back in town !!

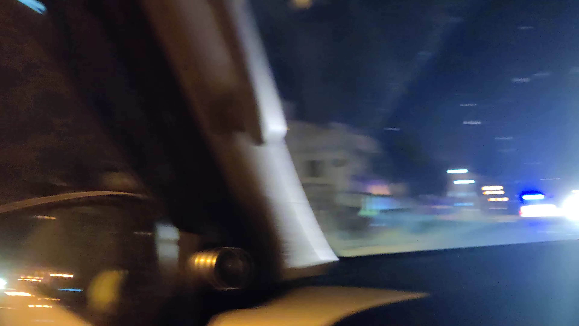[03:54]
ये देखो रेस लग रही है,
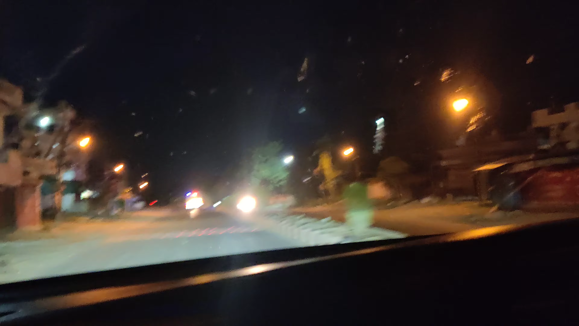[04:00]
ये बस और ट्रक वाले साले पगले एक दूसरे से रेस लगाते रहते हैं कि पहले मैं जाऊंगा,